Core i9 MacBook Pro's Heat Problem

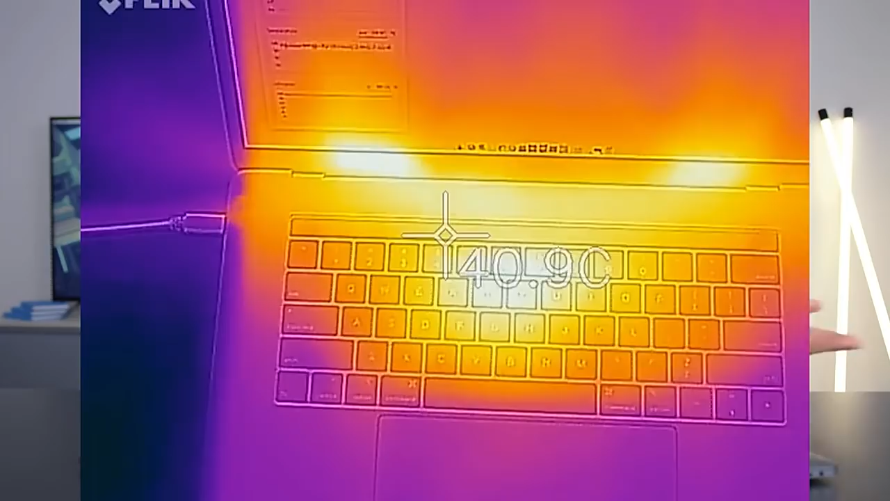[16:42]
That's ugly. That is ugly thermals right there. That is some ugly, ugly heat mapping you're looking at right there.